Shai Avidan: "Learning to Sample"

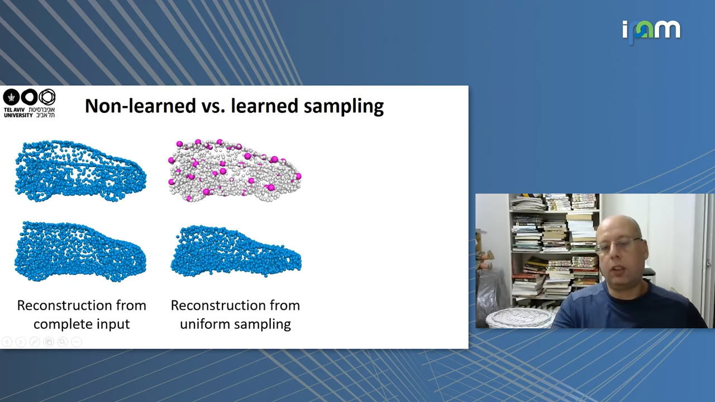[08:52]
discuss it in a minute then this is the result that you can achieve and you will see that the wheels are not perfectly reconstructed the back of the vehicle is not perfectly reconstructed so you get the rough shape but you lose a lot of the details however if you're doing learned sampling you'll get a result like this which is very similar to the original thing that you have okay so the first thing to ask is well why do sampling what's the difference between sampling and autoencoders